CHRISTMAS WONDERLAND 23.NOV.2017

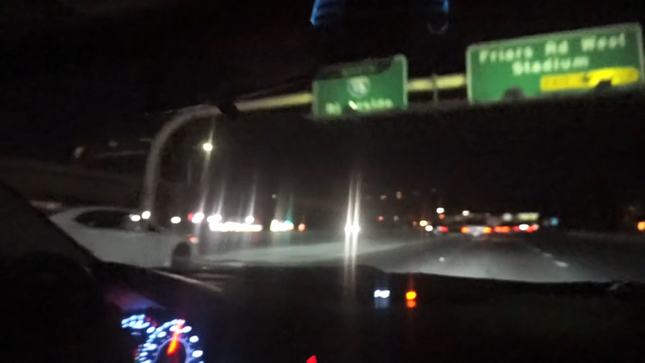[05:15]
Bye. Hermosuras, ya venimos llegando y desde el freeway se mira todas las luces hermosas.
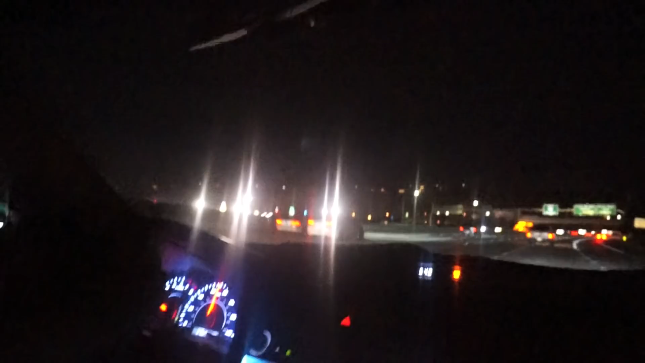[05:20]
Miren. Ay, no sé si lo puedan ver, pero... Se ve que está grande, por eso escogieron aquí. Yo pensé que era uno o dos lucecitas. Sí. Varias. ¡Oh, qué bien! Ya vamos a llegar, babies. Sí. Sí, pinte.
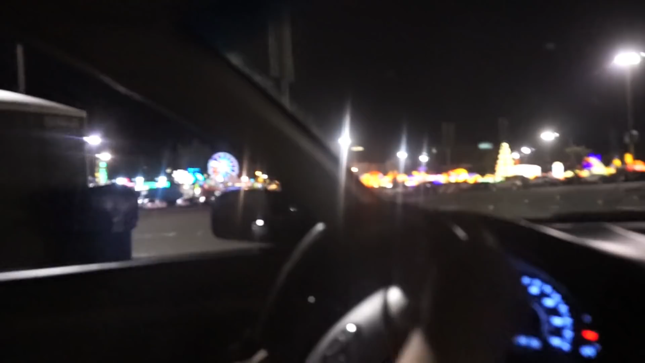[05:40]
Miren, hermosuras, ya entramos aquí al parking. Y cobran $10, ¿ok? Para que sepan. Pero vean, qué hermoso. Es como todo lo de China, babies.